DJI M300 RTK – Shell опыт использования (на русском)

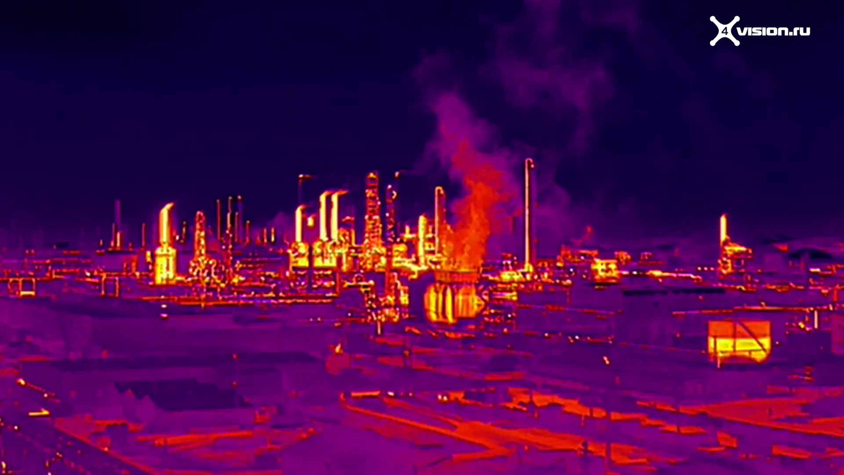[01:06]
Новый датчик экономит время, так как зум-камера, 4К-камера и тепловизионная камера объединены в одну.